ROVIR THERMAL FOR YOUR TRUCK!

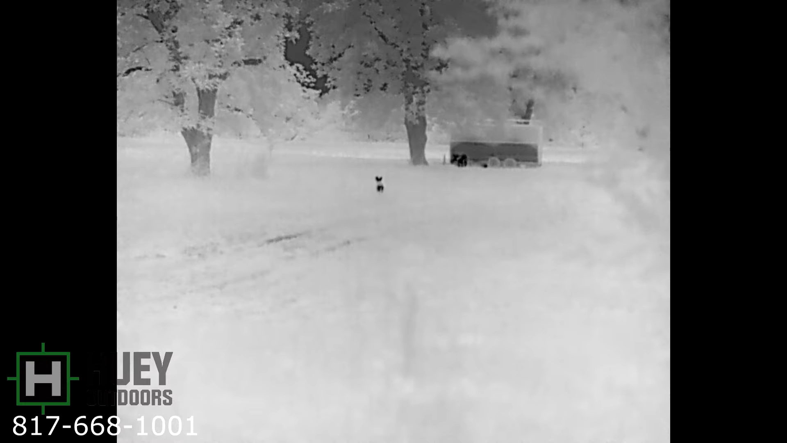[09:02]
We have a coyote at about 50 yards and
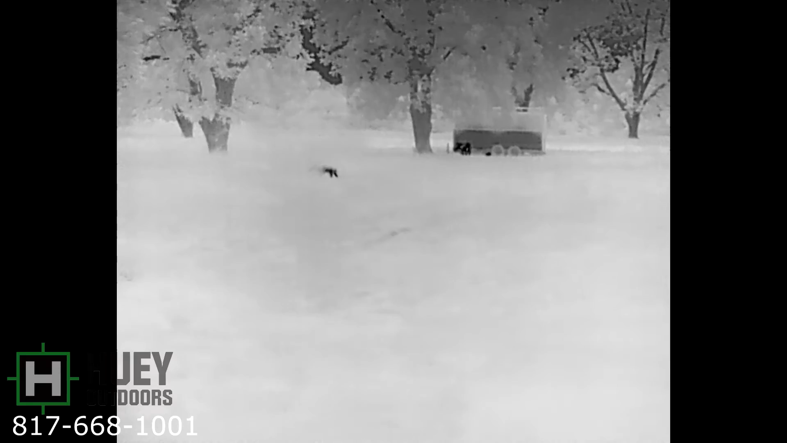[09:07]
we have a bore at a cattle feeder right at a hundred yards.
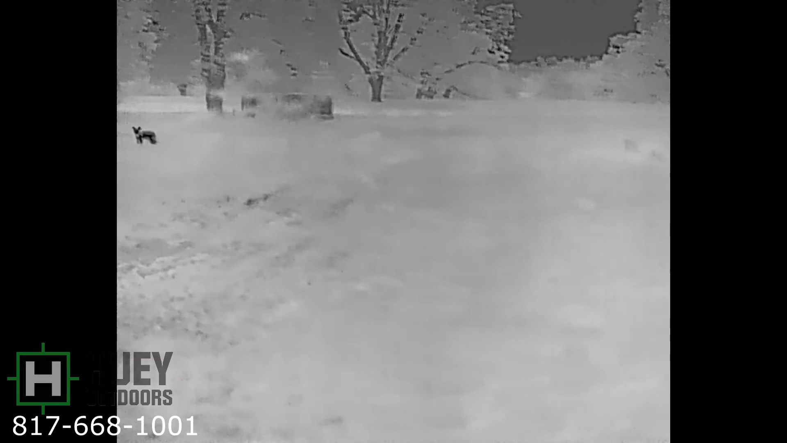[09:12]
Now the interesting thing about this is you can't tell I'm driving the truck. I cannot see this coyote. I cannot see the feeder.
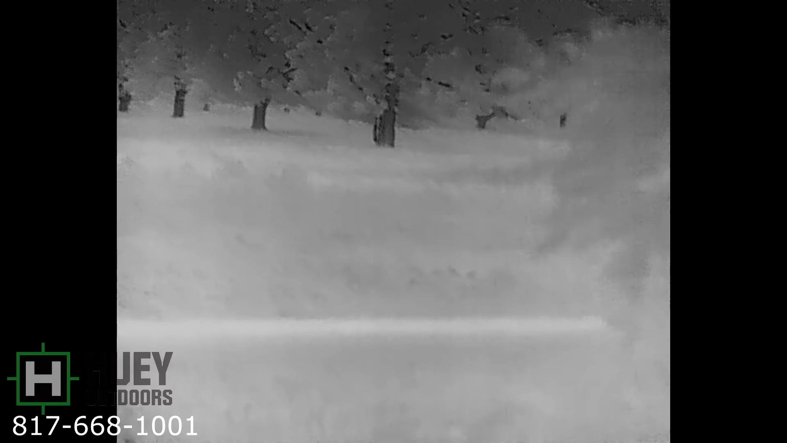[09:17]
I cannot see the bore at this point. There's a hedgerow.
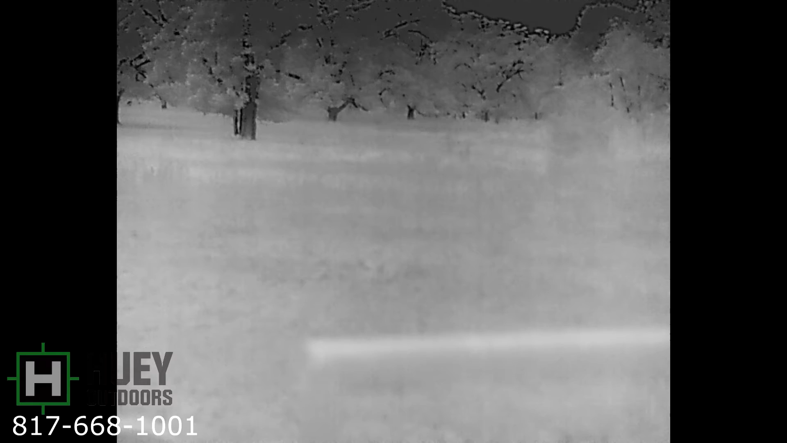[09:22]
The farm road that I'm on is, is down in a low area. The, the pecan orchards are up higher. So I'm in this low area because of the hedgerow and the, the lowness of the road.
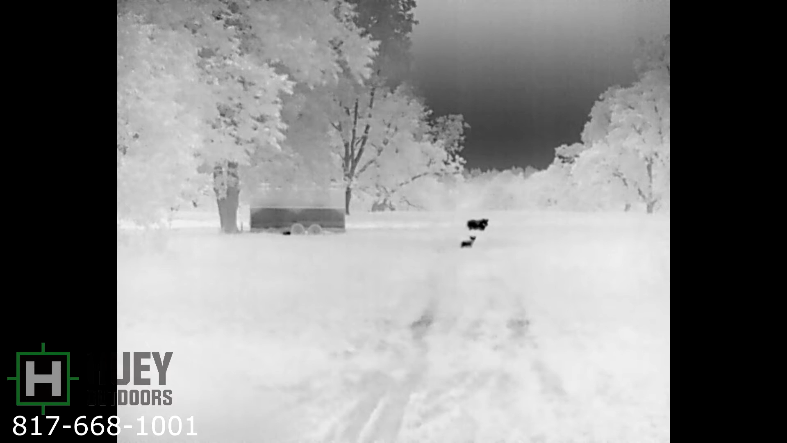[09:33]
I'm unable to see them with my night vision or thermal monocular, but I was able to spot them with the Rove IR.
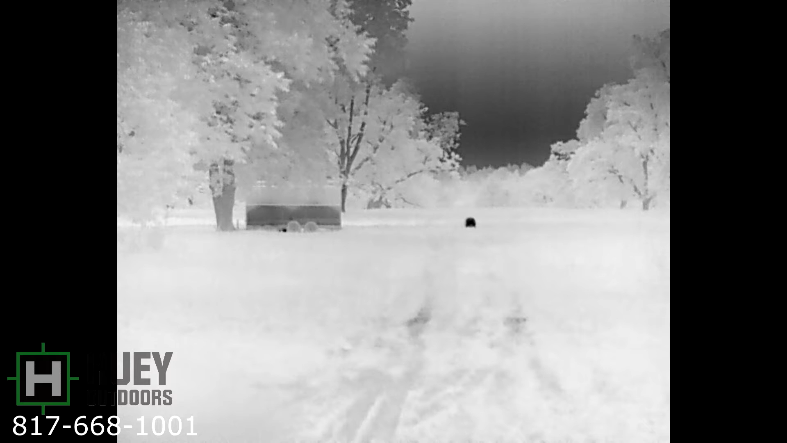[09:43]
I would have had to drive another about a hundred yards down the road and look back to see these guys. So it worked out very well in this situation.
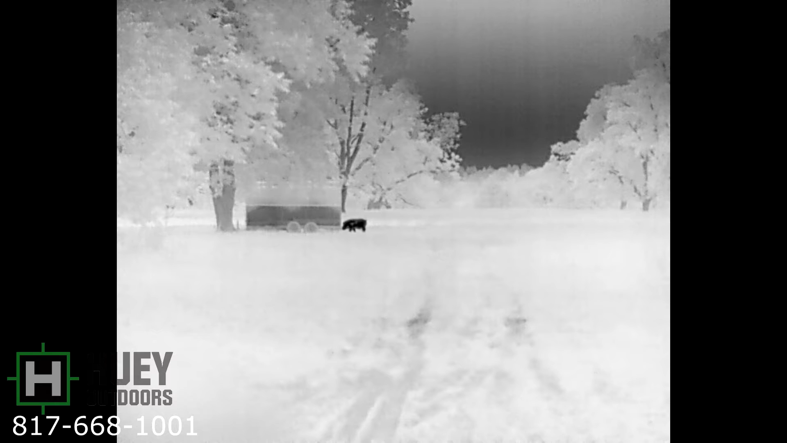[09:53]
There's the bore going back to the feeder. Now I'm going to, I cut out a bunch because there's a, I just watched a bunch of footage just to show you a, what a human size target would look like.
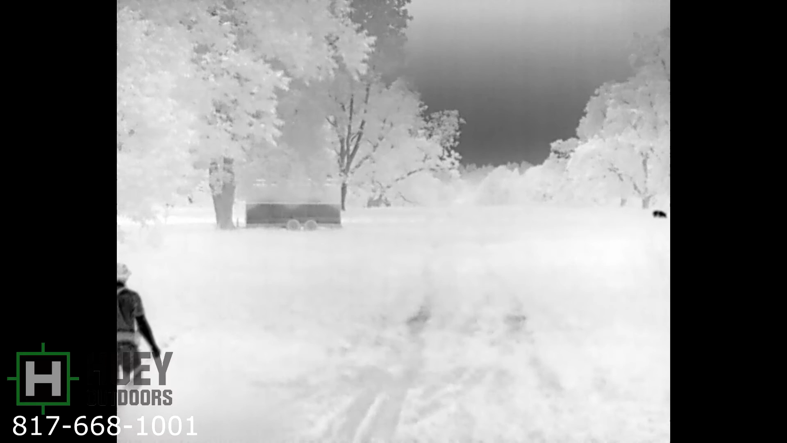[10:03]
I fast forward through here. Here I am walking. I'm going to walk about half the distance to 50 yards and take out some of these pigs. Took out the first one, second one's across and he drops right there. Of course, scan around, look for anything else.
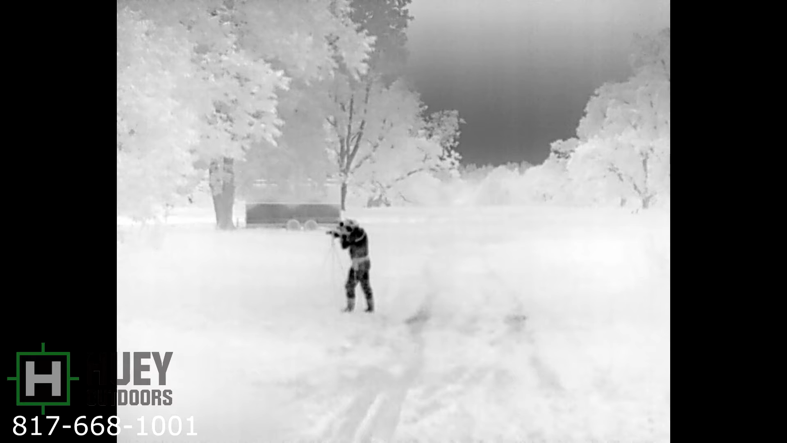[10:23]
This next clip, we have a big boar out.
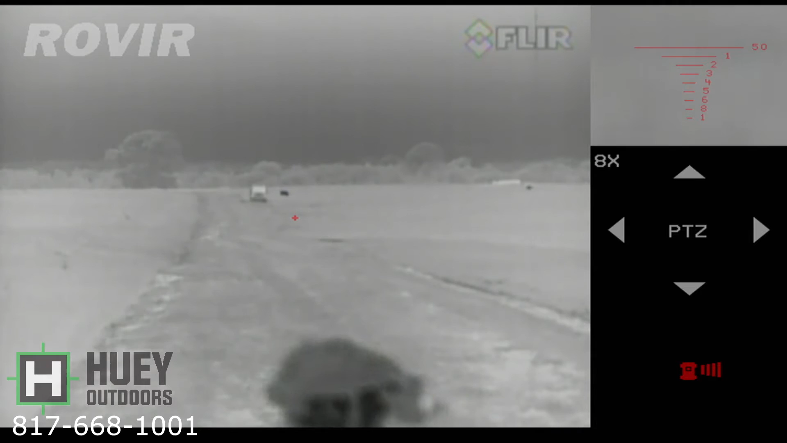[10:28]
He's about 300 yards from the camera here.
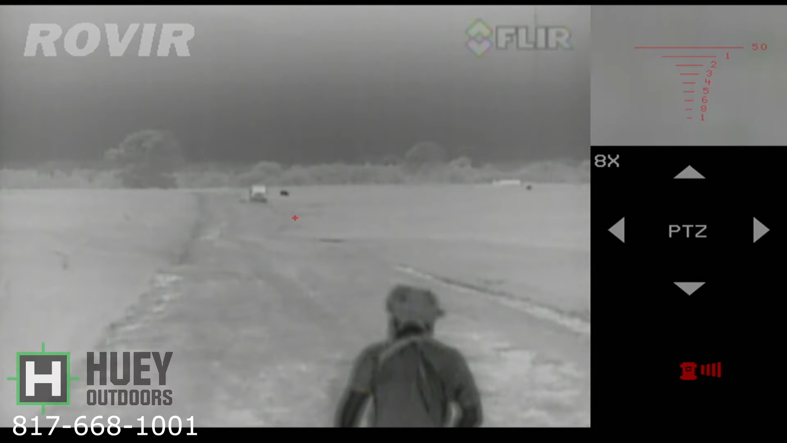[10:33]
We're going to walk out and take them out. We don't want to spook them because it's a full moon and these are wide open fields. He'll see us coming. He's right there to the right of a dump truck that you can see there on the side of the road. And I'll just let this play through a little bit. We'll fast forward at some just so you can see.
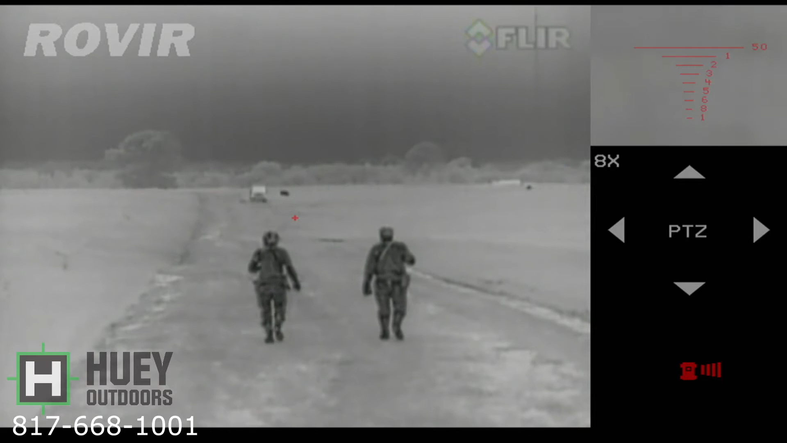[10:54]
But again, this is what human size targets. We're probably out to about 50 yards now.
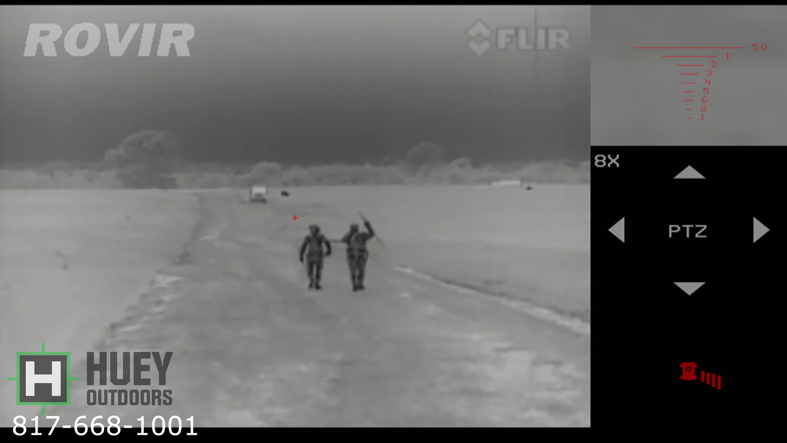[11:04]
And again, this boar was in a position that
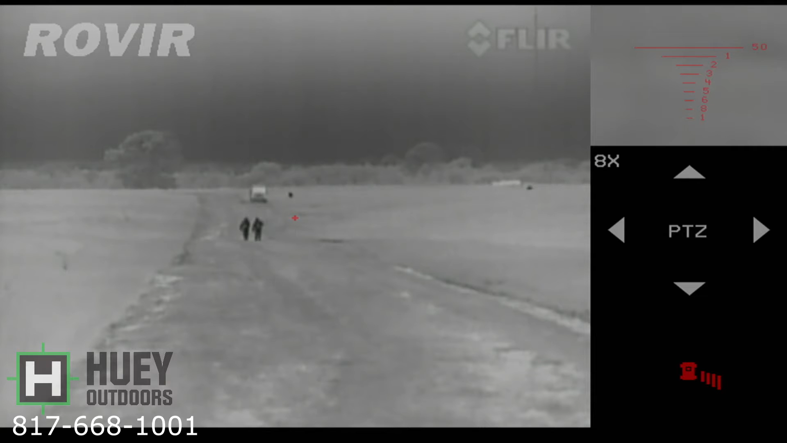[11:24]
going down the road like this, we would have not been able to use thermal without looking out the windshield. So we were able to look forward and see him without having to angle the truck or anything. So it was another spot where all the only option we had was night vision. And this boar was a light color boar.
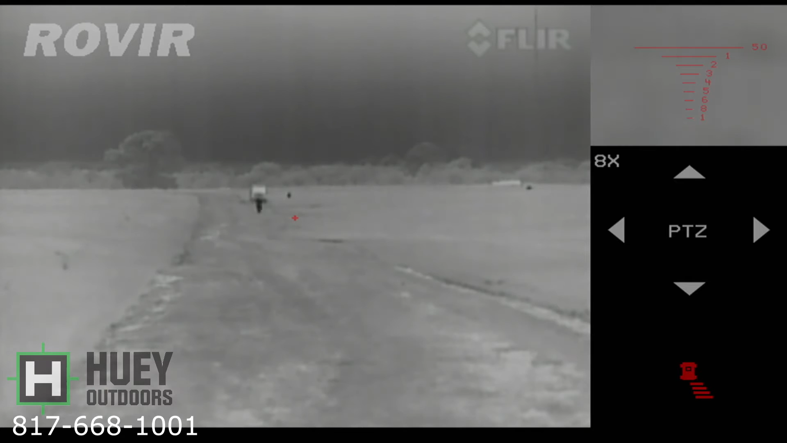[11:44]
He did not show up. Off to the right of the screen down there just on the horizon, that is a cow. Now we've made it to our point, waiting for him to get a good shot here. And he decides to walk behind the dump truck here for a few minutes and slows the process down. Again, this is still fast forward. And this is what we stopped about 50 yards.
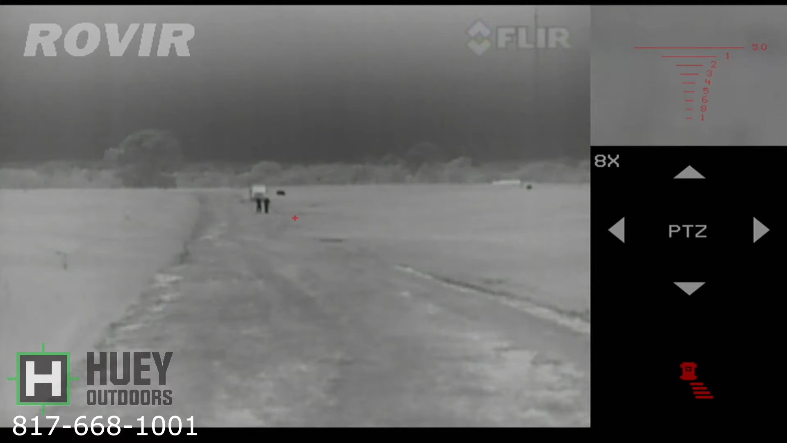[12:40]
He comes back out, gives us a good broadside and gets dropped. In the previous clips, I was using a screen recorder so you could see the pan tilt options and
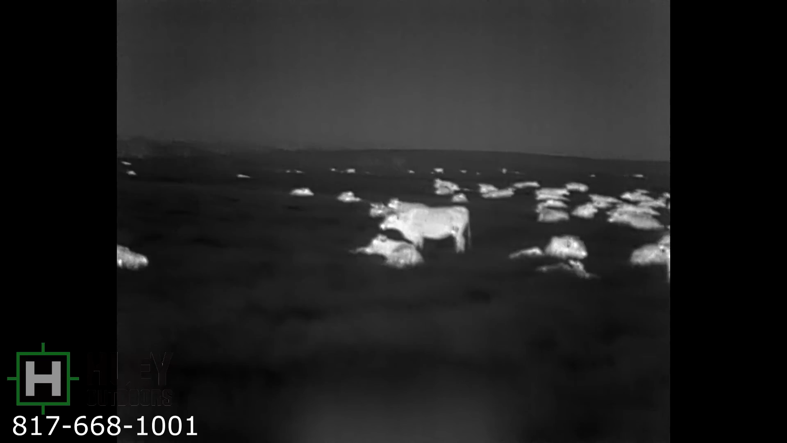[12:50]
everything like that. This is what you get when you record with the device directly to the SD card.
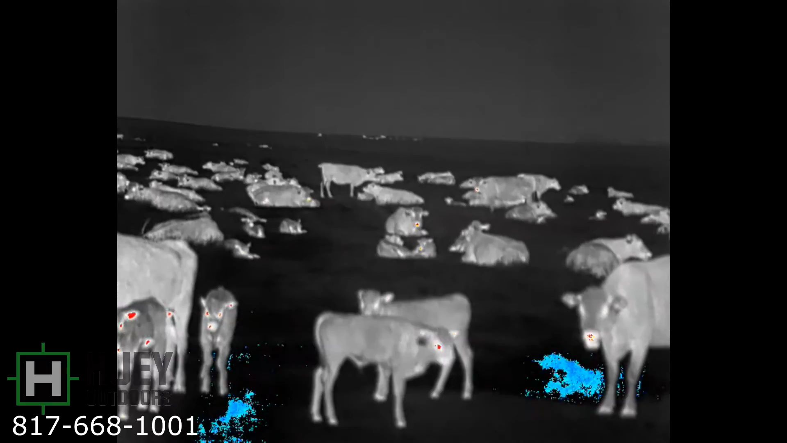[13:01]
You actually only see what the main screen sees. And here we have a bunch of cattle just showing you what it looks like when you hit the record button and going through a couple of color palettes here.
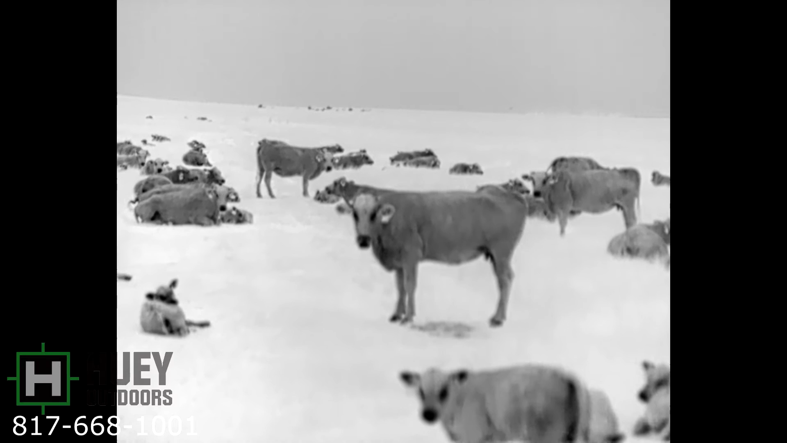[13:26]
Okay, we have a lone boar and some very tall grass. He's about 30, 40 yards from the vehicle. He doesn't even know we're there. He feels very safe because of the tall grass. It's from waist to chest high. I cannot see him with night vision.
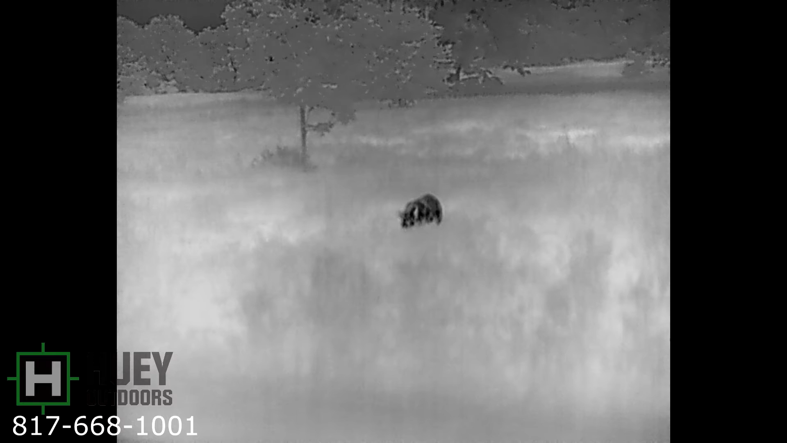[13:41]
I cannot see him with my thermal monocular from the truck. With the Rove IR up on top, you get the angle and I spotted him. I didn't spot him even with the Rove IR until I panned over to the side here. I'm going to take him from the truck. I'm going to climb up and use my door as a rest and shoot from there so I have the angle to shoot down on him.
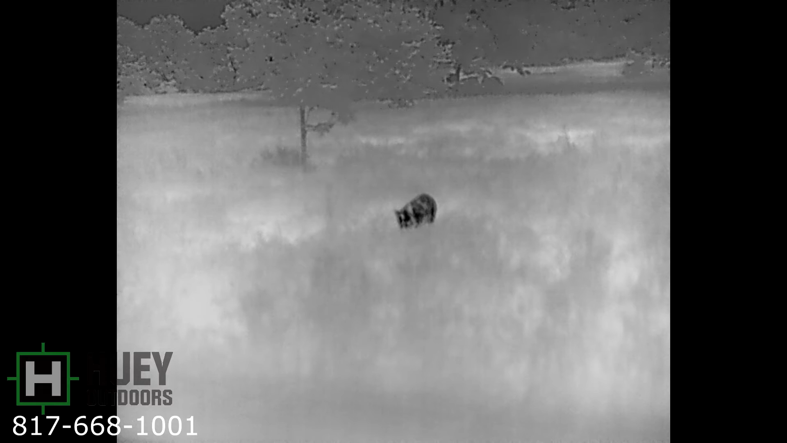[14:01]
If it's a single V, single hog like this, don't be afraid to take it out if you know you can do it. But for the love of God people, stop shooting into the groups from your vehicles when they know and they hear you pull up. You are training these hogs to run from cars. Right now they feel safe because most cars drive by them.
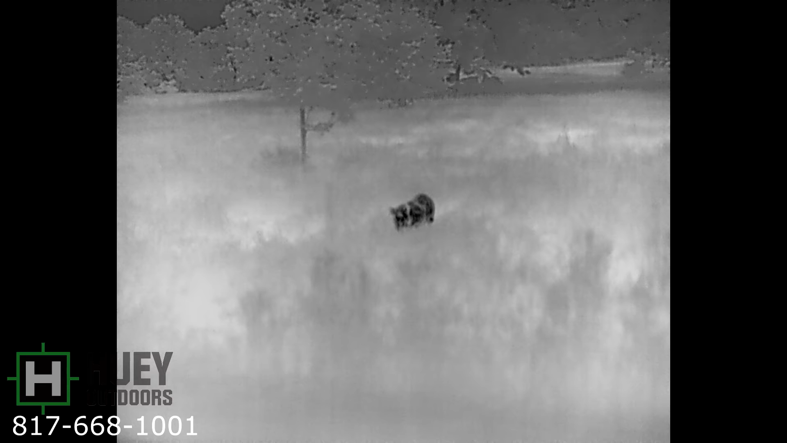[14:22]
When you shoot at them from your vehicle and any of them survive, every time they hear a car coming down a gravel road, they're going to run. Stop shooting at groups from your vehicles. That's my public service announcement.
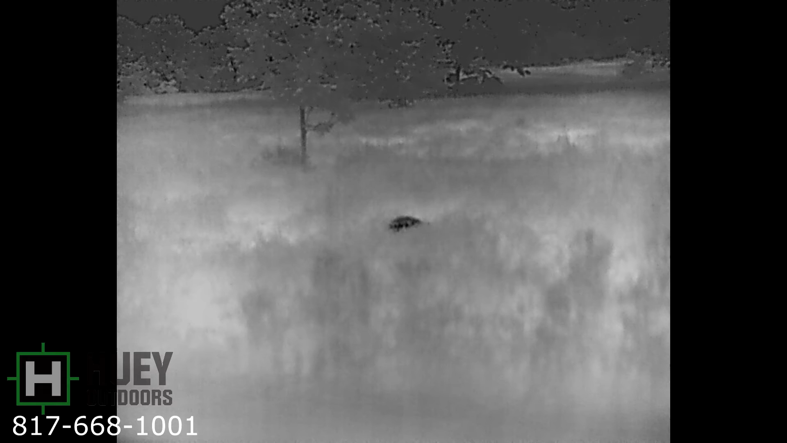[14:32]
All right, hog goes down. Get a little stanky leg action here.
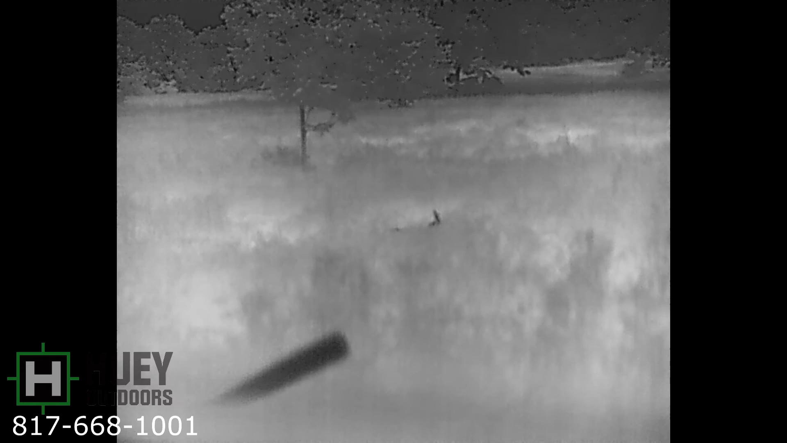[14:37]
He took a shot to the dome.
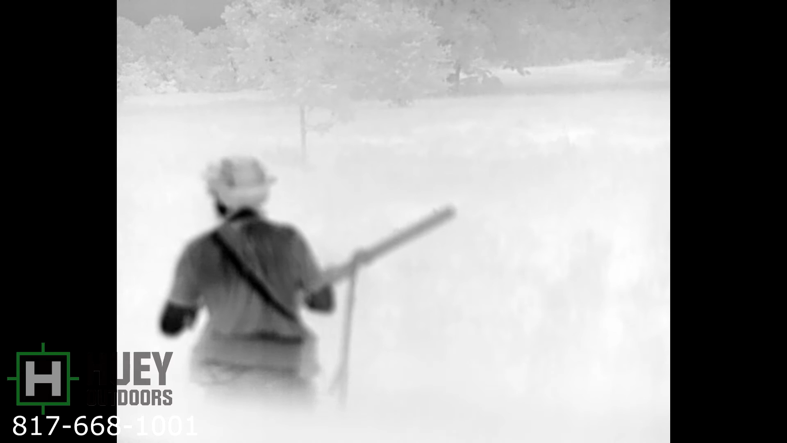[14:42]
You see his little leg up there and there and here I am going to check him out.